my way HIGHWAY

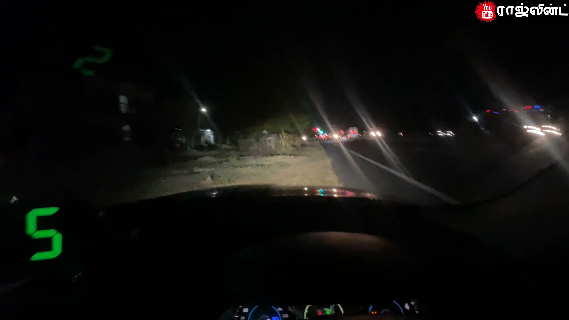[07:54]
ஏதாவது சேஃபான ஒரு பிளேஸில் நிறுத்தி சாப்பிடலாம் அப்படிங்கிற மாதிரி ஒரு பிளான். கொஞ்சம் ஒதுங்கி எங்கேயாவது இருக்குதான் பார்க்கணும்.
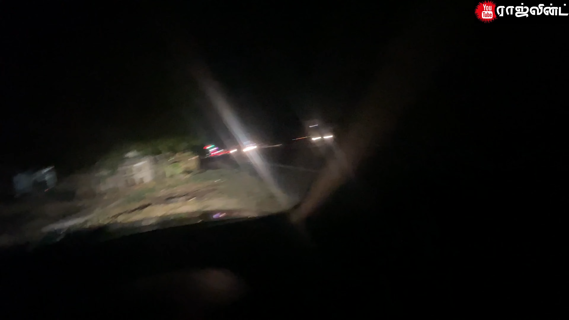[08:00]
நமக்கு வந்து சாப்பிட்றதுக்கு ஒரு சேஃபான இடத்துல நிறுத்தியிருக்கேன்.
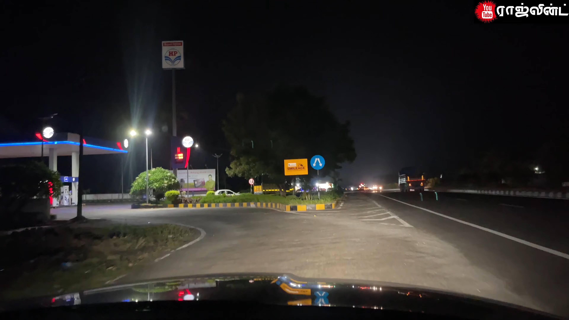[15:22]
ஹெச்பி பங்க் ஒன்று இருக்கு. இங்கேயும் ஸ்பீடு இருந்தால் நல்லா இருக்கும் இருக்கும் அப்படின்னு சொல்லி நம்புறேன்.